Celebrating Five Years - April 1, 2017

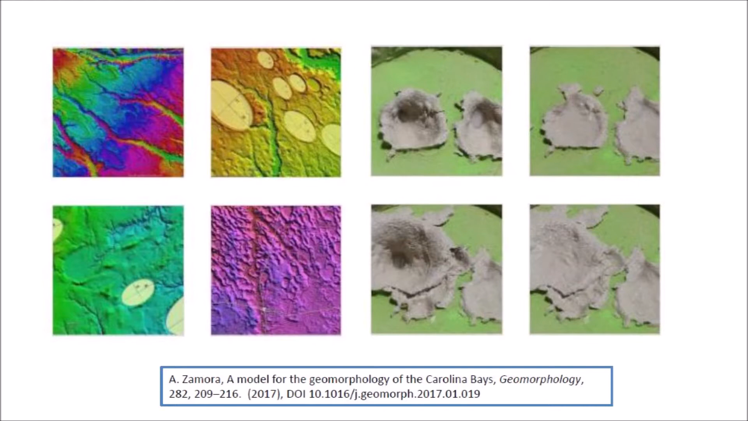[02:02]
The paper also included photographs of experimental impacts illustrating the creation of overlapping bays and the reduction of cavity depth by viscous relaxation.